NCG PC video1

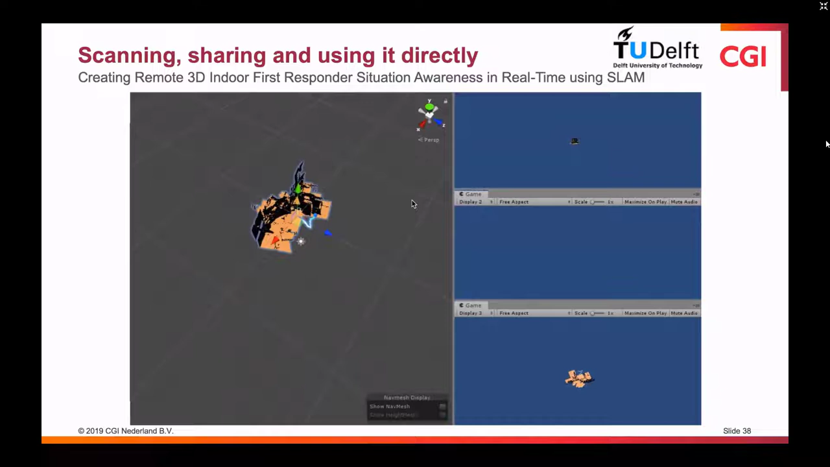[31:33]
you see a person walking and again we collect the trajectory and you also see that something went wrong there the trajectory went out of the room but it will be corrected later on in this movie then all of a sudden the hololens finds its own there it went back um but what's interesting you see the line of the trajectory getting another color so here we do also something with the history of the data so you see when the data gets gray the trajectory
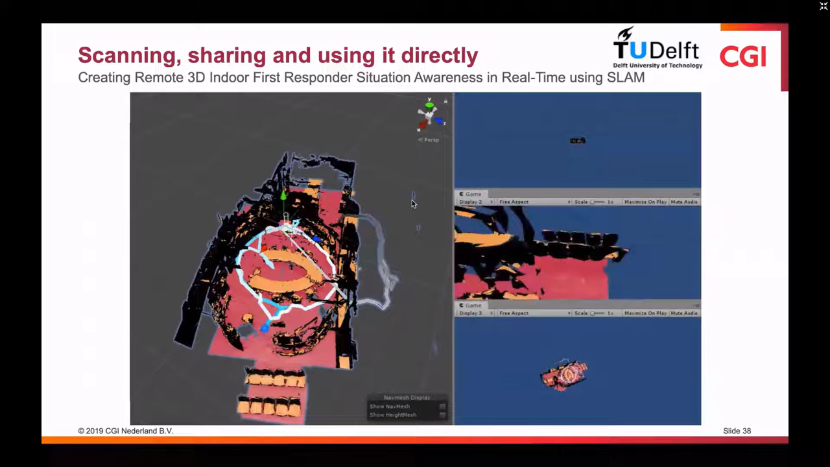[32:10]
gets gray you will see that that's an an older location um we do this for um for the people that want to use data like this for instance um first
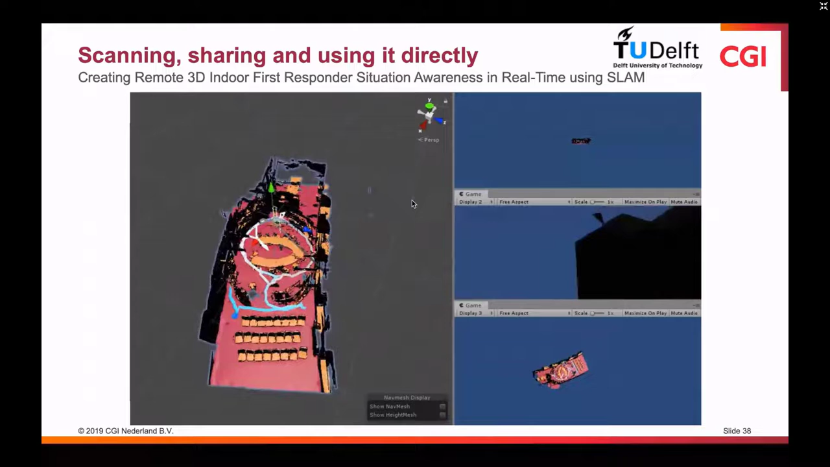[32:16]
responders or crisis organizations they want to send in people and they want to know what's
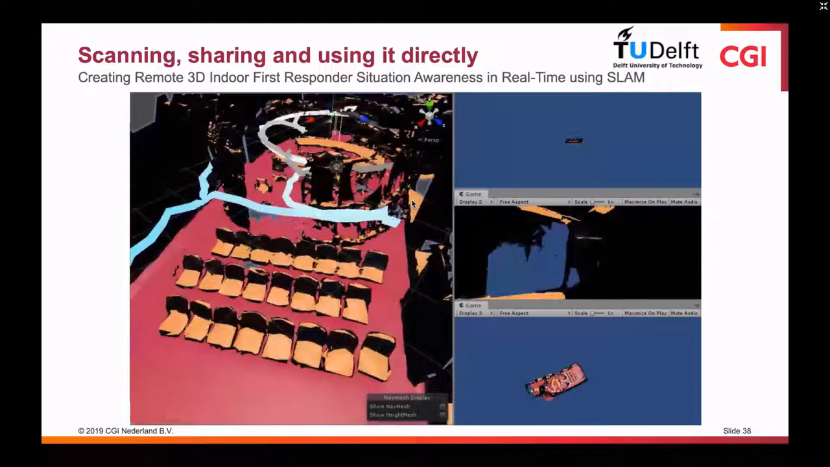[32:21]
going on on the inside so this is not the image that the scanner sees
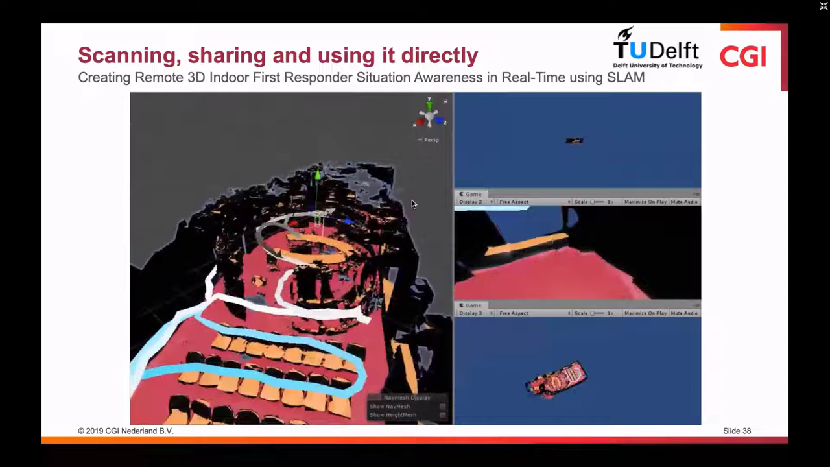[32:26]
when the person or the person that uses the hololens no this is the imagery that's being sent out to a cloud solution that's going that's being used by the the command post people so they can see what's going on they see the image coming up in the same moment of time that the person that's working inside sees it it's already a little bit classified so you see floor and table here in yellow but as you can see on the lower right side you see it in the top down
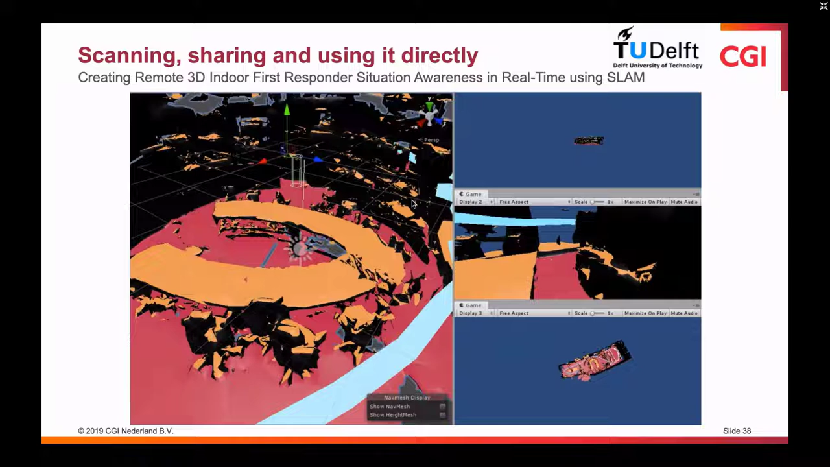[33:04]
view and there we in the meantime we already are capable of finding all the navigable spaces in that same area also in real time so i think uh that almost concludes my uh story um so what are we going to do next is um in these